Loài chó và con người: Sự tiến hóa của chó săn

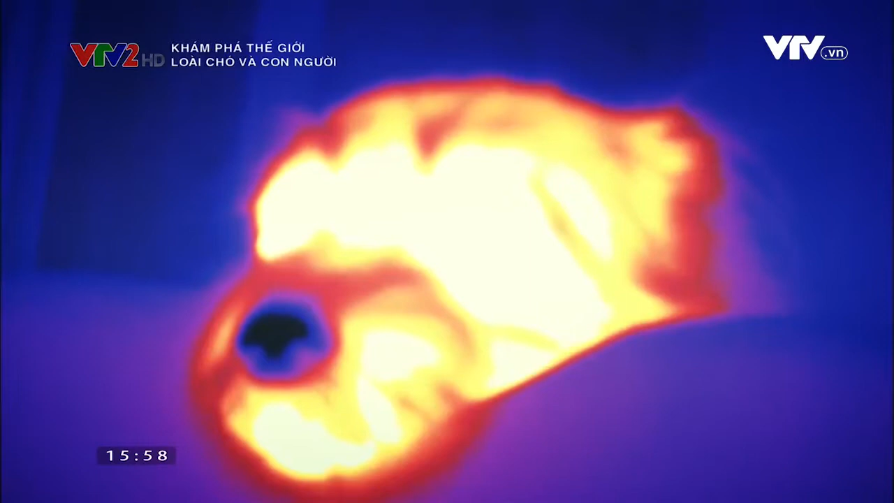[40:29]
Một chiếc camera hùng ngoại sẽ đo mức độ kích thích của nó khi đối diện với những biểu hiện khác nhau.